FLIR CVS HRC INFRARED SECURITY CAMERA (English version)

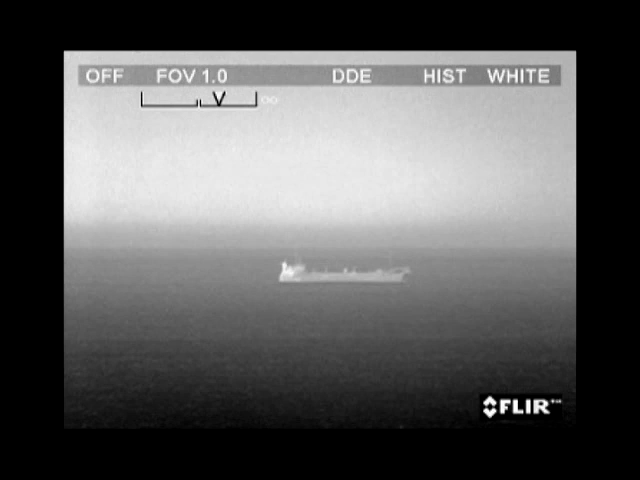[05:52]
The FLIR Systems HRC has all the tools to detect targets at extremely long distances.